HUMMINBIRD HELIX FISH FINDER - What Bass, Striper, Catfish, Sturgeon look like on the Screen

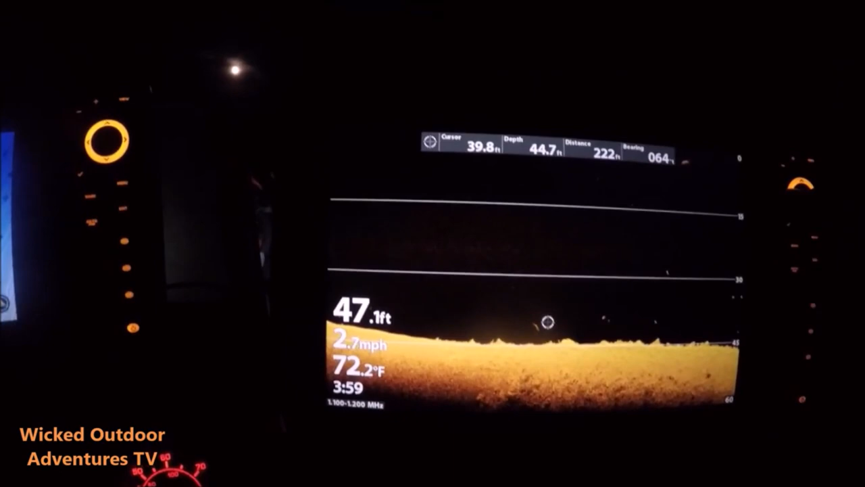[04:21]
On screen: water 72.2°F, speed 2.7 mph
Zoom in on it, and you can tell.
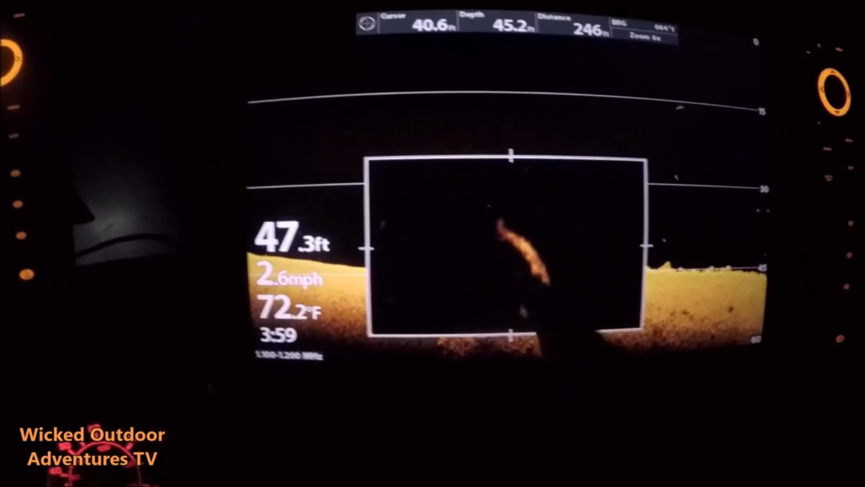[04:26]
On screen: water 72.2°F, speed 2.6 mph
You can see this sturgeon
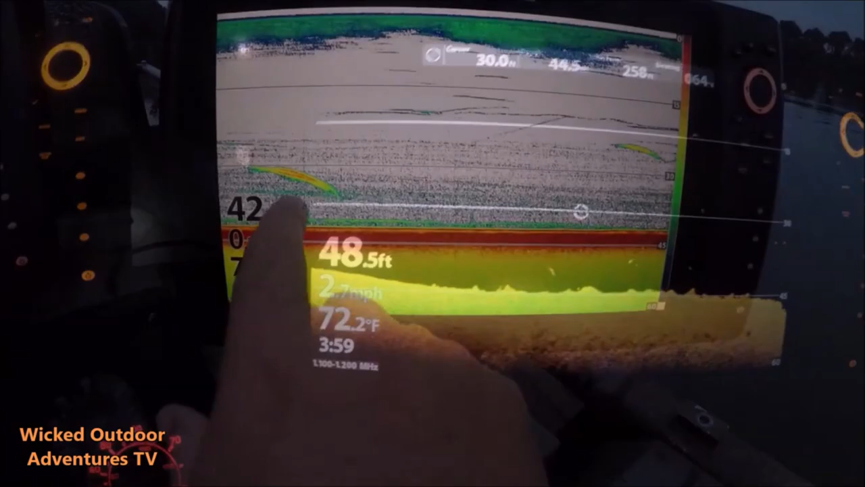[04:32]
On screen: depth 48.5 ft, water 72.2°F
right here. You can tell on the 2D. Oh, I see the 2D. That I go to down imaging. See, there's 2 fish.
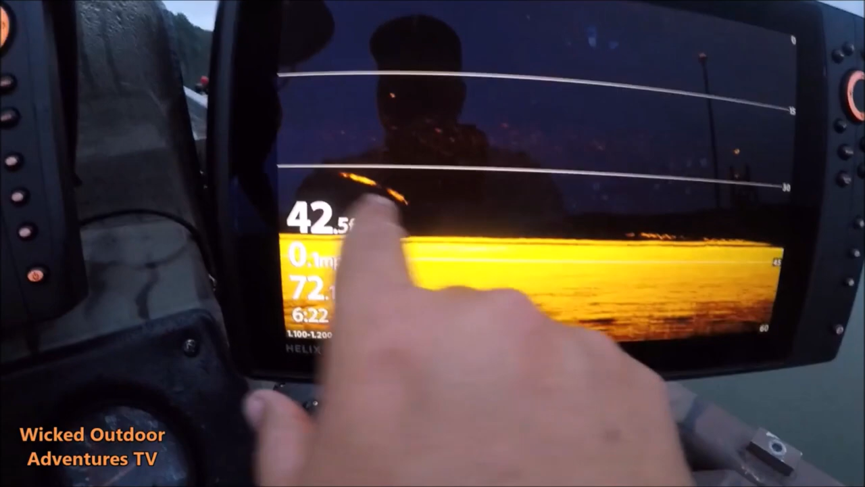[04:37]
Oh, okay. Yeah. Here's a fish right here, one of our baits. You can see the fish right there, that long green line's our bait.
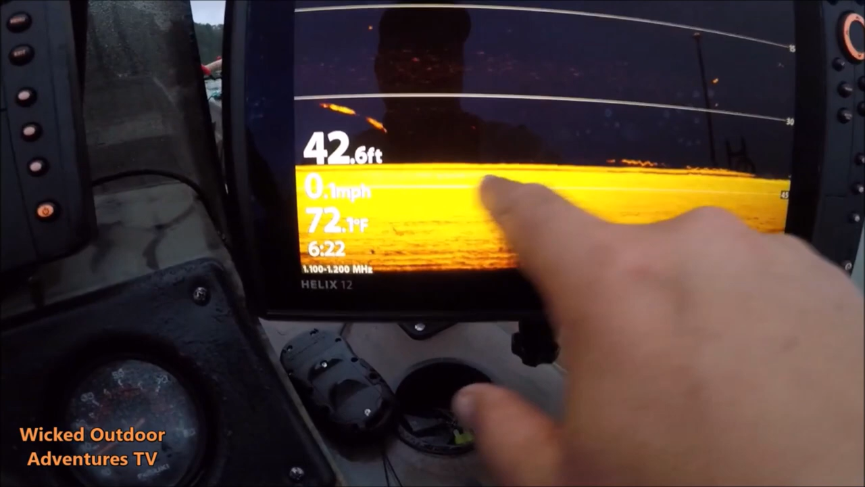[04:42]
On screen: depth 42.6 ft, water 72.1°F, speed 0.1 mph
Here's another fish coming up on our bait. If I want to zoom in on that bait, I can go right here with my cursor. This is a little cat. I can tell right off the bat.
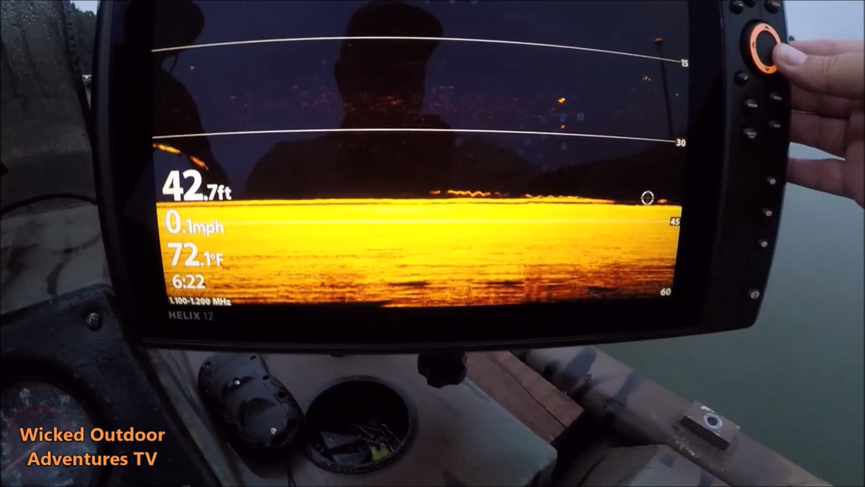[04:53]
On screen: depth 42.7 ft, water 72.1°F, speed 0.1 mph
You can see his belly looks like mine. I blow it up. See a little catfish right there.
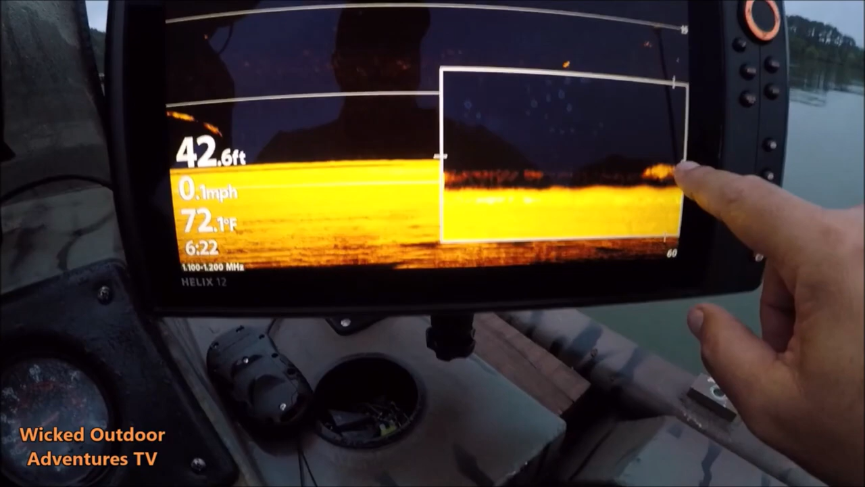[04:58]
On screen: depth 42.6 ft, water 72.1°F, speed 0.1 mph
You can see his little belly. Mm-hmm. Yeah. So he's right there at our bait. Yeah, big old cat right there.
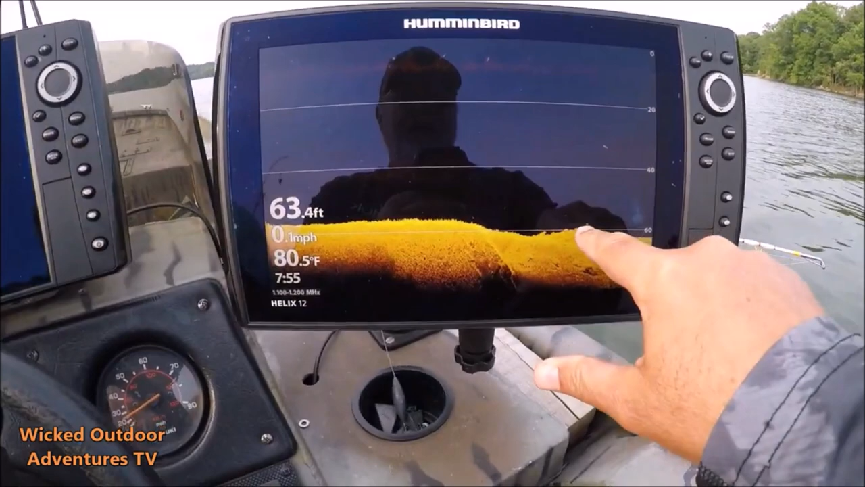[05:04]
On screen: depth 63.4 ft, water 80.5°F, speed 0.1 mph
We're on down imaging. We're just going to scroll down to the fish, see if we can get a look at him, see what it is.
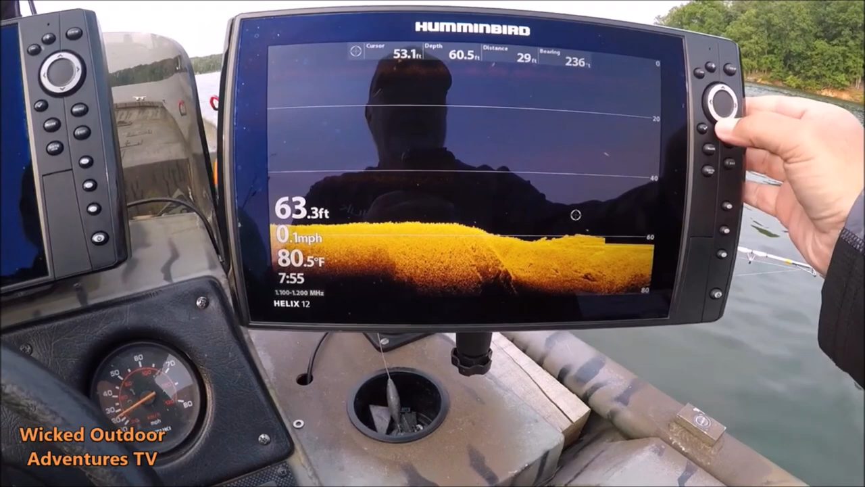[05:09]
On screen: water 80.5°F, speed 0.1 mph
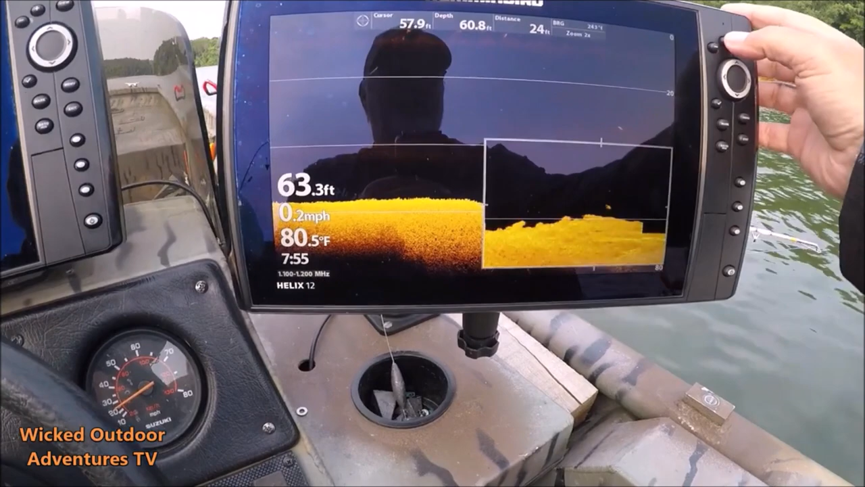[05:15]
On screen: water 80.5°F, speed 0.2 mph
Yeah, you can see him, big old cat right there. You can see his tail, you can see his head, you can see his whiskers.
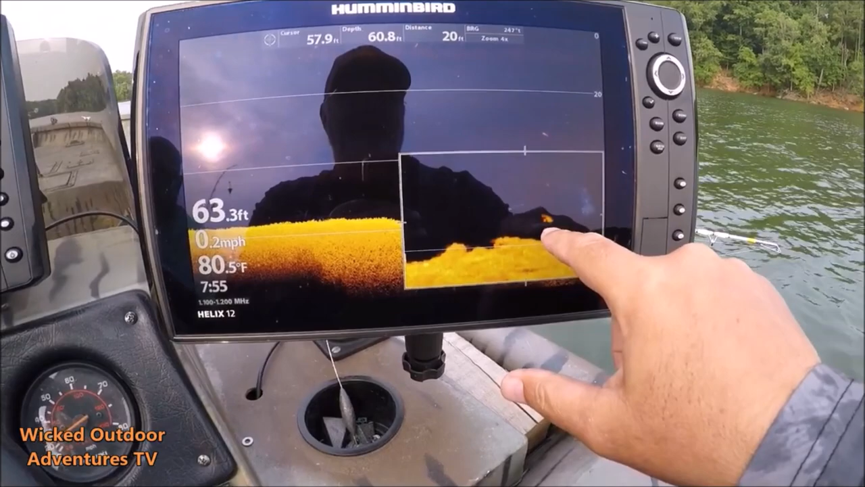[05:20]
On screen: depth 63.3 ft, water 80.5°F, speed 0.2 mph
Big old fish. Big old blue cat.
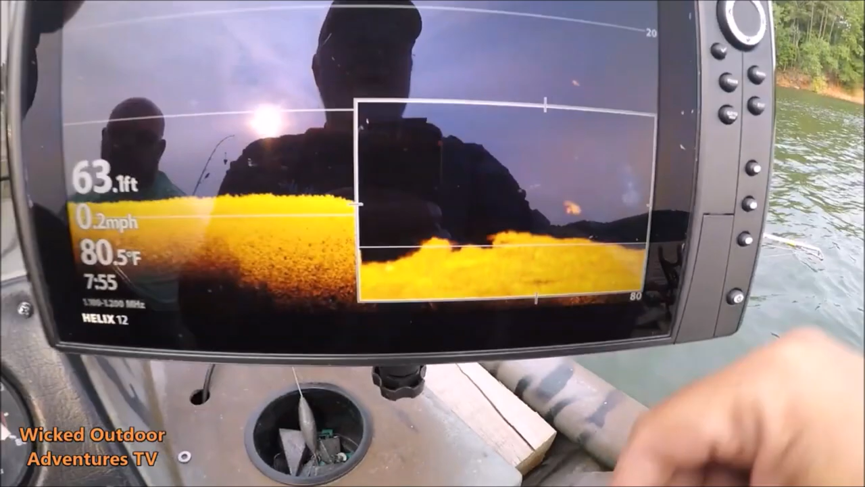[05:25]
On screen: depth 63.1 ft, water 80.5°F, speed 0.2 mph
That's him right there.
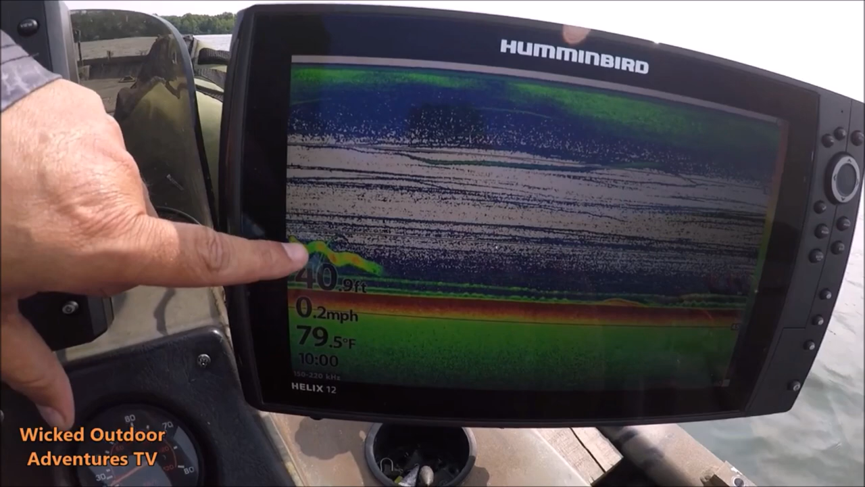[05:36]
On screen: water 79.5°F, speed 0.2 mph
That little green up and down line's the sinker, but there's the fish causing all the commotion.
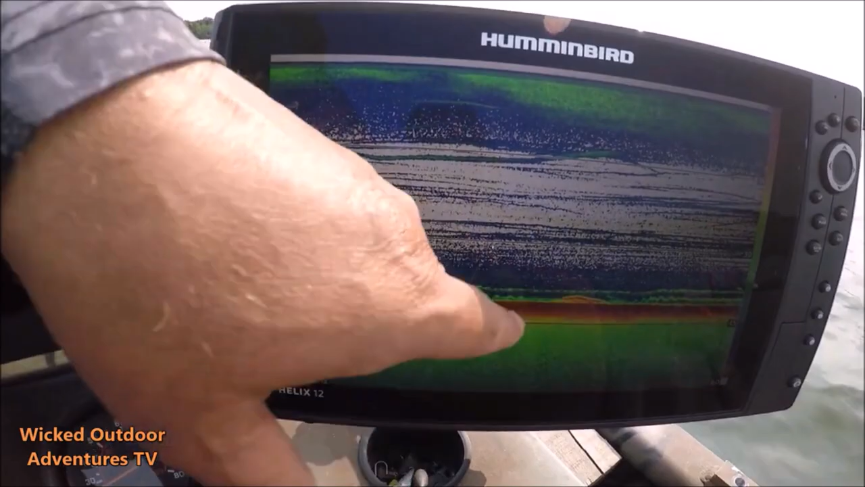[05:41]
Flathead probably chasing underneath us, but we're gonna ease up here and